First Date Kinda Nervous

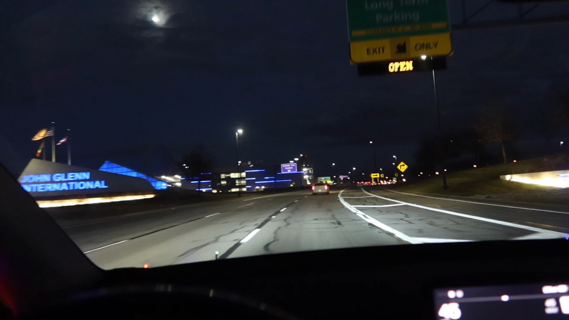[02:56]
And, if there's not a cop that sits up here, there's about 500 in the terminal that yell at you for not going when you're supposed to be going.
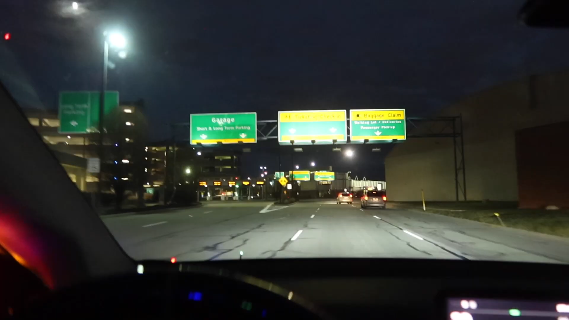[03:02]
Okay, we've made it, uh, through the part that there's usually a cop but there's no cop. So, now let's see what happens when we go up here.
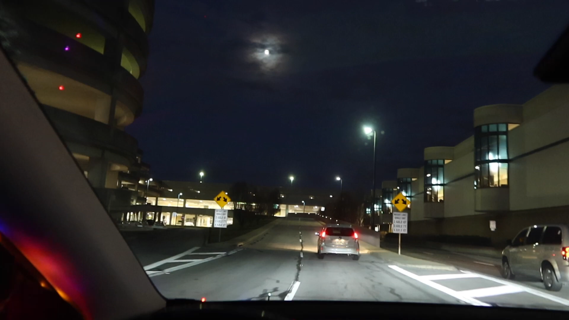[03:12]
I think we, uh, are free and clear though.